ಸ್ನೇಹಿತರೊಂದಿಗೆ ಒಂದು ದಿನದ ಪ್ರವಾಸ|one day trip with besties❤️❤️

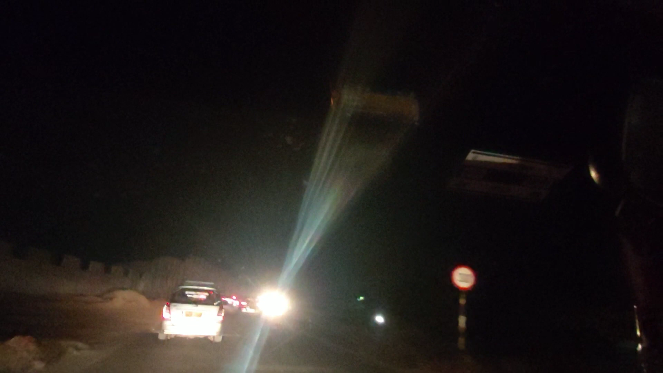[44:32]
ನಾವೇನು ತುಂಬ ಸ್ಪೀಡಾಗೇನು ಹೋಗಲಿಲ್ಲ ಆರಾಮಾಗೇನು ಲೇಟ್ ಆದರೂ ಪರವಾಗಿಲ್ಲ ಅಂತ ನಿಧಾನಕ್ಕೆ ಬಂದ್ವಿ